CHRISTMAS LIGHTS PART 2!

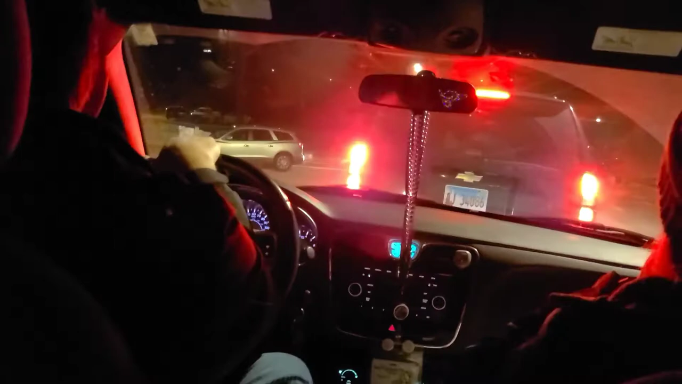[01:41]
Take turns because I think we went the good way, in this line everybody. In. You can see the big line up there, maybe, probably not. There's a long hill of white of people up there, and we went the good way, so we're going to get right into this place. Hi, Jade. What are you doing? Like that van.
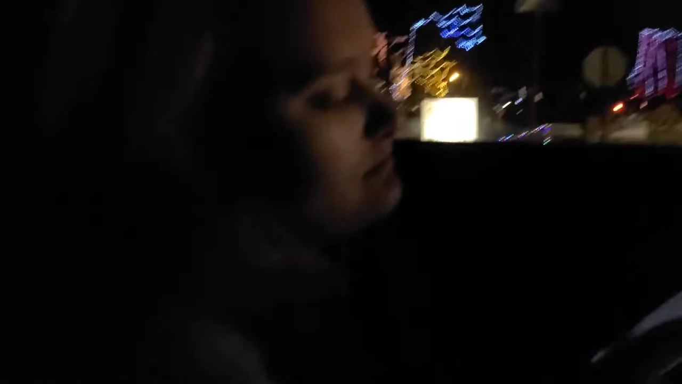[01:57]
It should be our turn now. Or what? You didn't go.
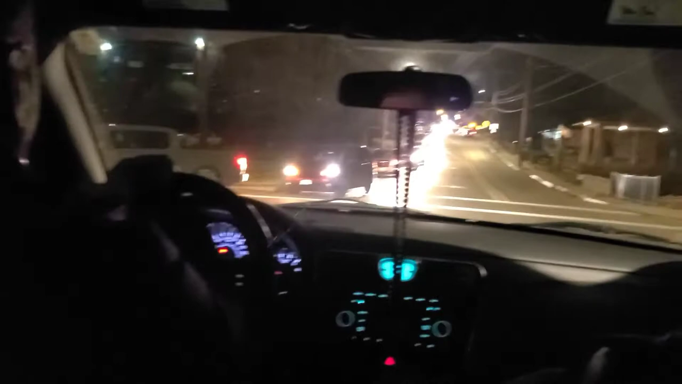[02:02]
And yeah, you're gonna have to just kind of wedge your way in there because they're all sucks. Turning. Well, one of them's gonna have to wait because. What an asshole! It's really our turn. Mom, I'm recording. Oops. Really, Mom? I'm sorry. Can you like?
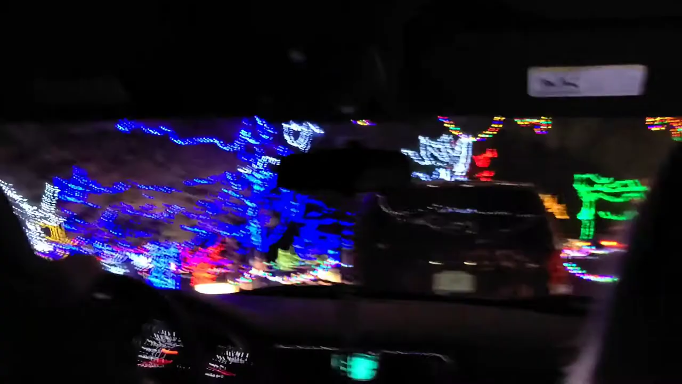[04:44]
Oh crap, we about went backwards down the hill. That's beautiful. Guys, it looks like a peace sign right there. Almost all the lights are on this side.